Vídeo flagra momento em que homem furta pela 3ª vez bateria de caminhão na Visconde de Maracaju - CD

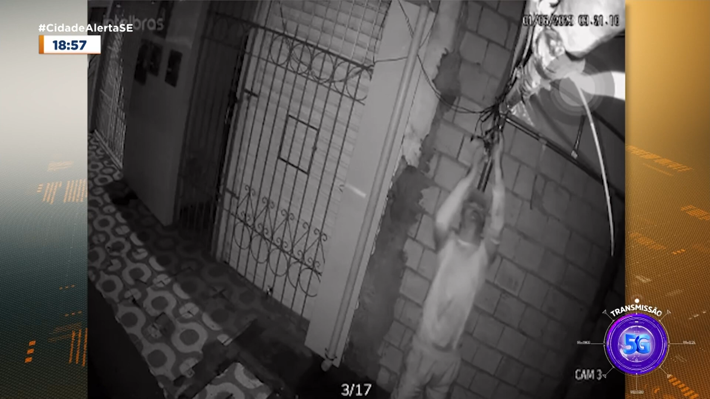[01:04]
Inclusive, estes ladrões, né, que a gente pode dizer, estes homens já sabiam exatamente o que fazer.